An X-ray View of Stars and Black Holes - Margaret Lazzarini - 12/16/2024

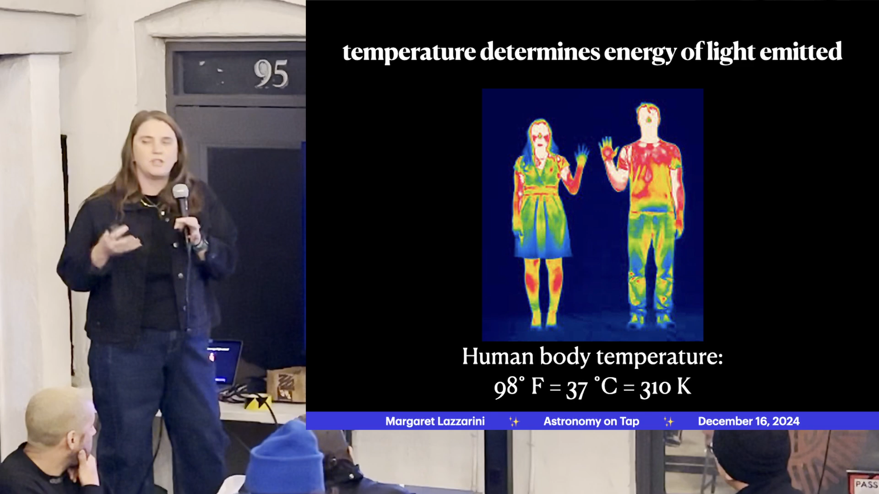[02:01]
basically the idea is that the temperature of an object determines the type of light that you're going to use to observe it. So all of us sitting around here, human beings, we're all glowing right now, even though we can't see it, right? Because we can only see with visible light in our eyes. But if we could see in infrared wavelengths, we would see everybody's body here glowing. Maybe not that bright, because it's a bit chilly tonight. So 98 degrees Fahrenheit is human body temperature, which is 310 Kelvin, which is a temperature unit we use a lot in astronomy.
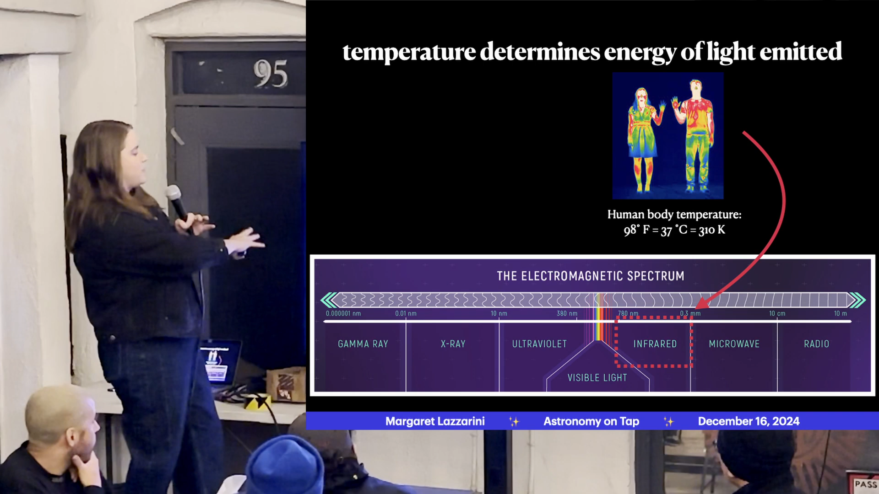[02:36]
So again, if we were to kind of think about this in the electromagnetic spectrum, that is this kind of below the visible light energies that we can see.
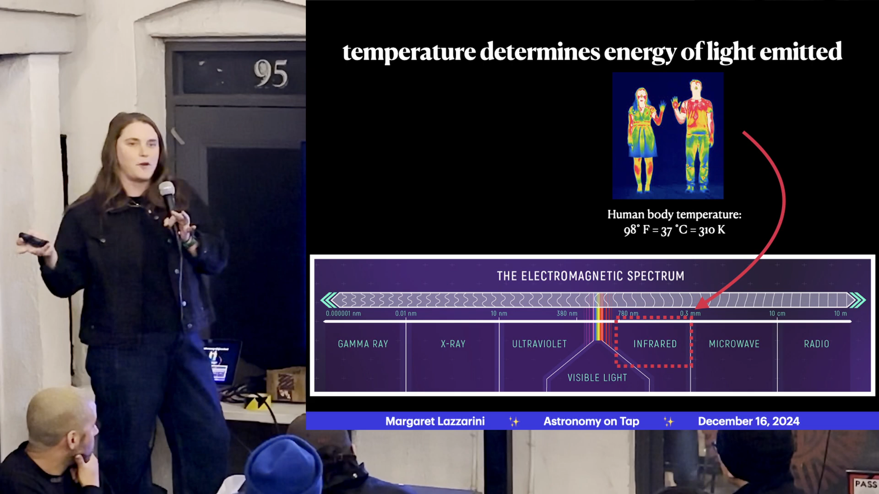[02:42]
So if we then kind of take it away from our crowd, move up a little bit further into space, and talk about a star, the nearest star to us, the Sun, is about 5,700 Kelvin.